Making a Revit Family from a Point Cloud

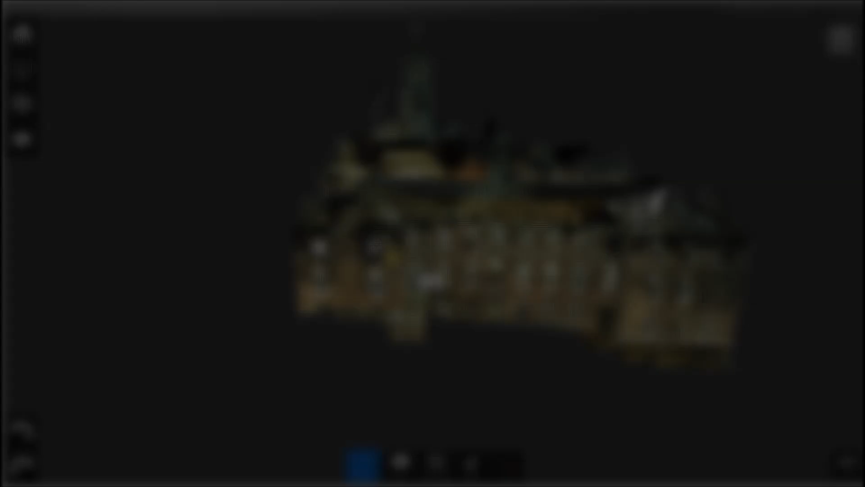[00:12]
I am going to demonstrate how to take some points out of a large point cloud using Autodesk Recap Studio, and I am going to make a Revit family from those points.
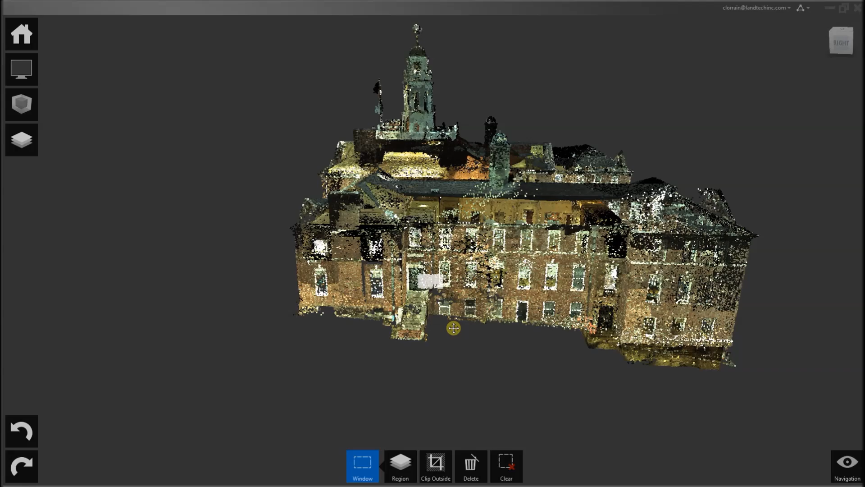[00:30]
Here is our big point cloud, and I want to look at the inner door in this foyer here,
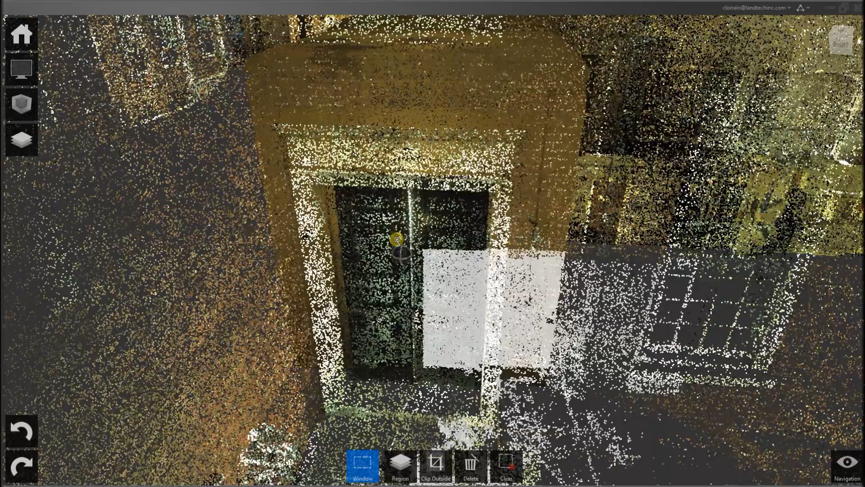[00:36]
because I want to make a Revit door out of it.
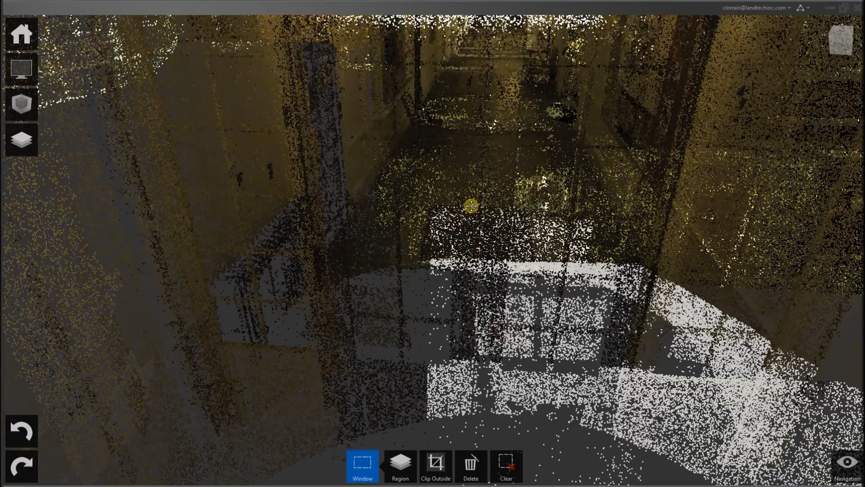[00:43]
And there you can pretty much see it. How would I go and do that?
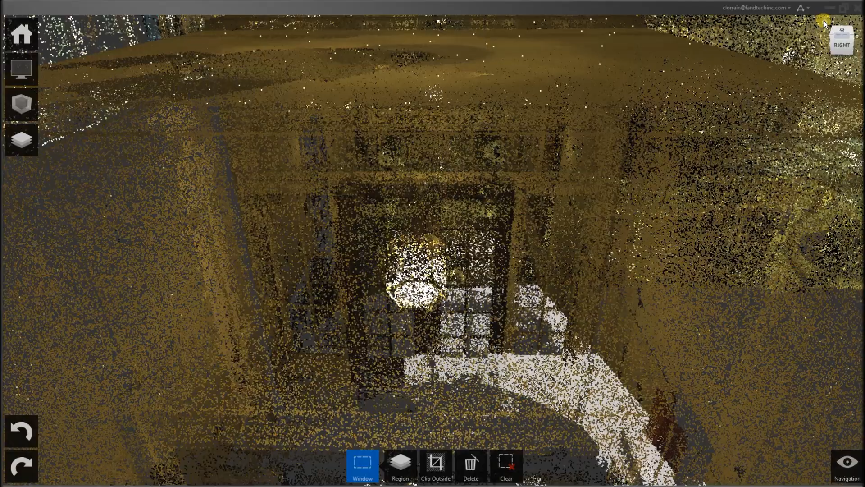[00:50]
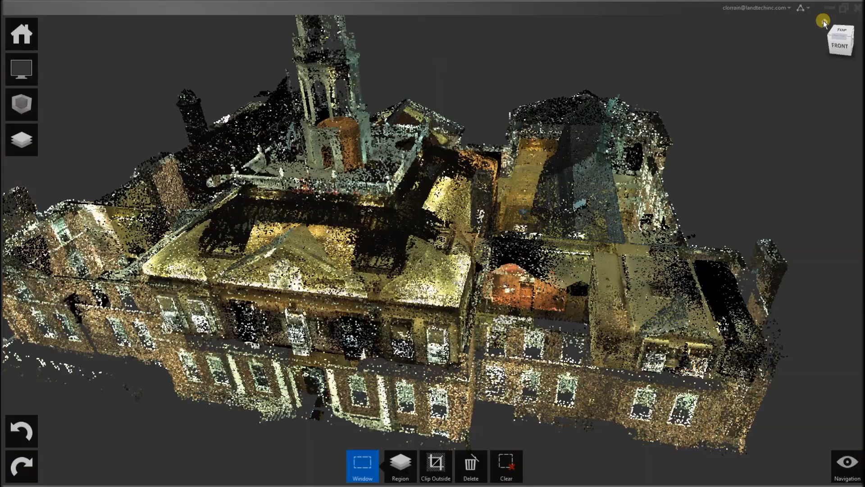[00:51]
First I will get to the whole view, and I like to turn off perspective.
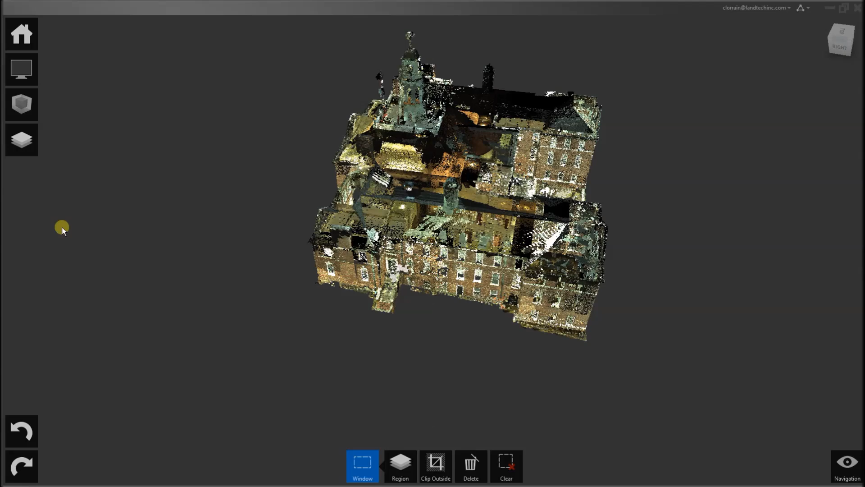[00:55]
Then I could do something like just take a window like that, hit Clip Outside,
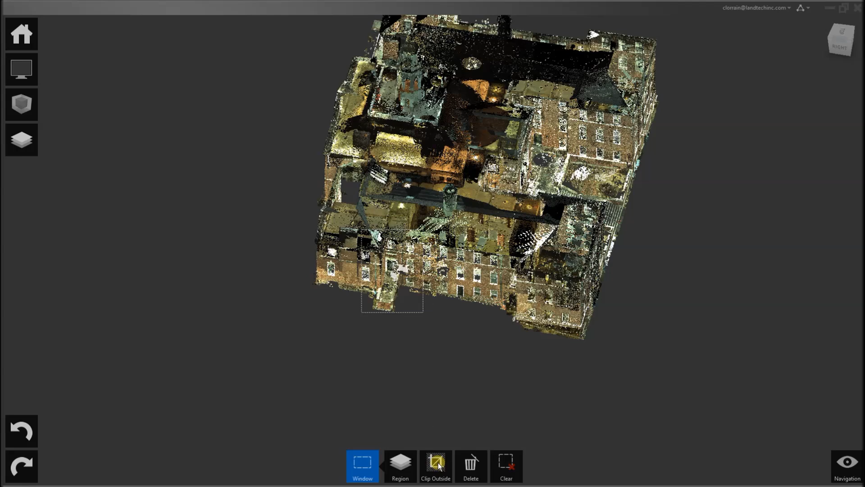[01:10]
and
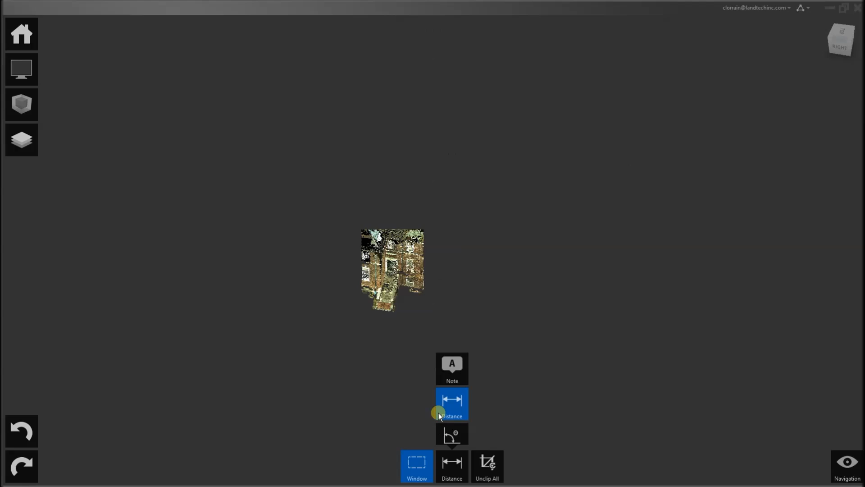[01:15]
it turns off all the points except those that were selected.
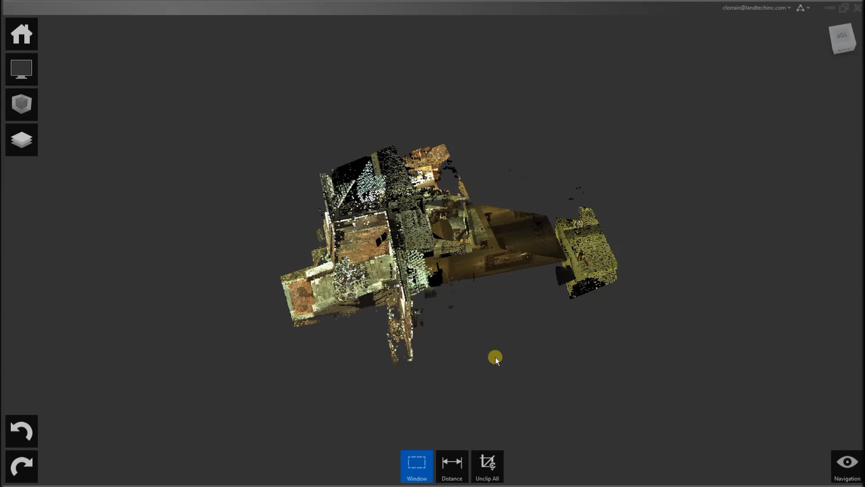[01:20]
And I keep doing that until I have just the points I want to export.